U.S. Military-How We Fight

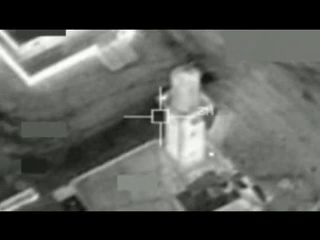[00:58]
Imagery analysts, also in the United States, are using an Air Force data link. However, the video you just saw is from a U.S.
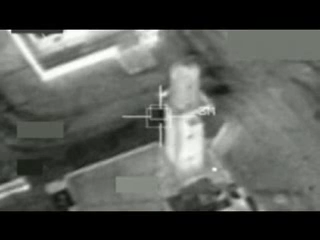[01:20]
The Marine FAC has streaming video from both the F-18 and the Predator.
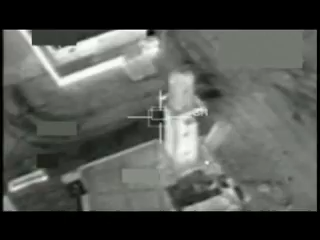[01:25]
The video is being sent to the Command and Control Center so that a key decision can be made.
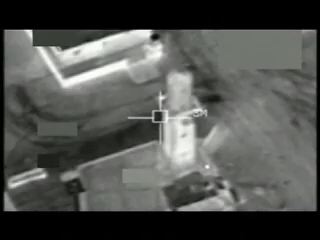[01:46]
As you can see, the Marine commander has had enough of this particular fighting position and decides to use a larger weapon, a GBU-12, to destroy the building.